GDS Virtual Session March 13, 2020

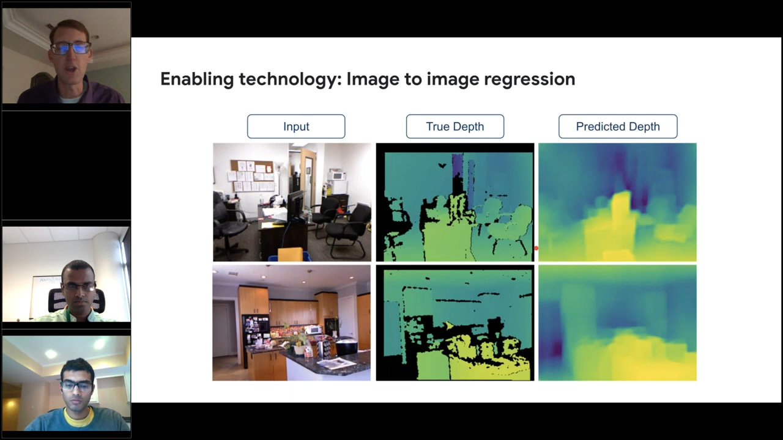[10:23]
And as you can see over here on the right, these machine learning models can do a decent job. This is because they learn something about the natural world and the types of things that are typically seen that they're in the same way that you and I can infer the depth of the scene, these models can. Now if you're wondering why people actually want to do this, well the thing that you have probably seen are actually the applications of this on portrait data.